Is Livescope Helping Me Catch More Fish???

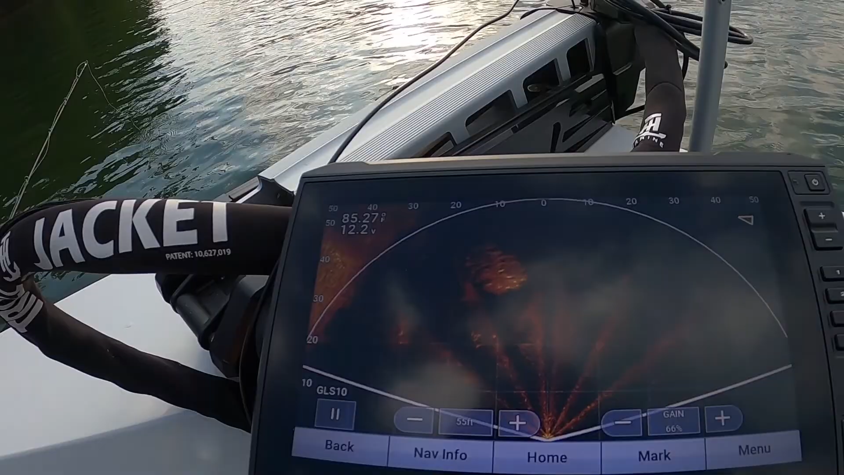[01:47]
of bait fish right here you can see that this is my school of fish kind of swimming off now right
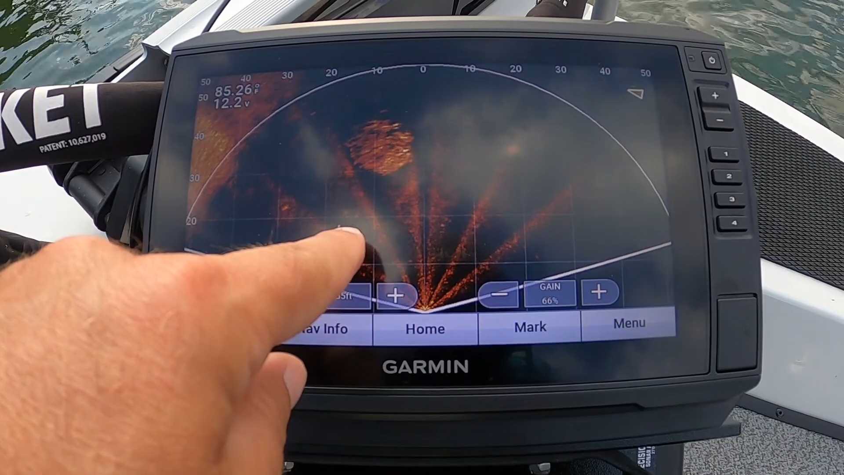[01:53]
here off to the left of the boat but big old school of bait fish bass hanging out around them so that's what we're trying to catch oh shoot wrap me up in the brush all right we're gonna give these fish a break
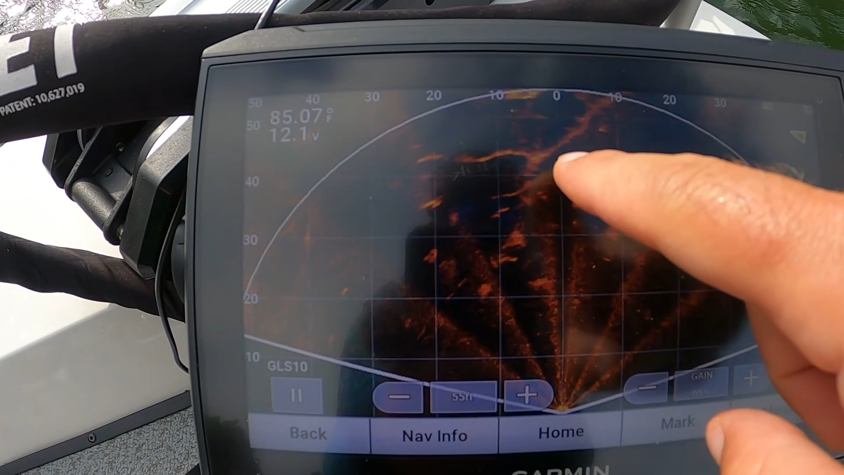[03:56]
On screen: water 85.07°F
live scope with all these fish on it so we're about to find out it's
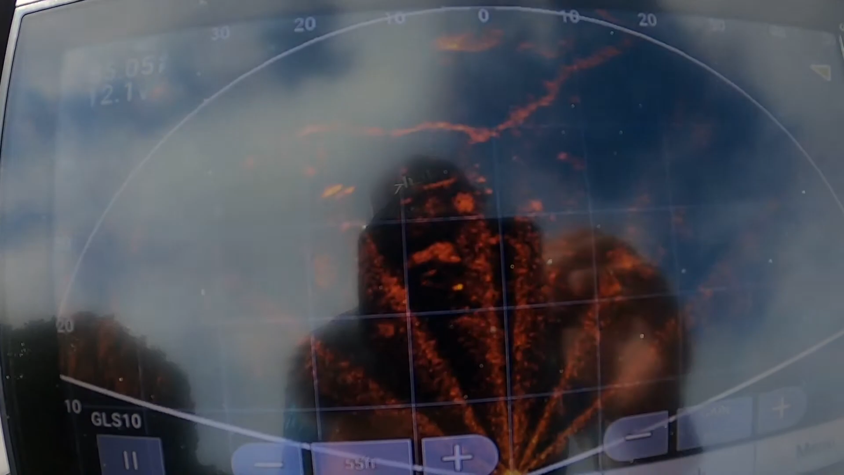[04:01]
hard to see i know but there's a giant tree right there we're about to see if that's bass so let's give it a go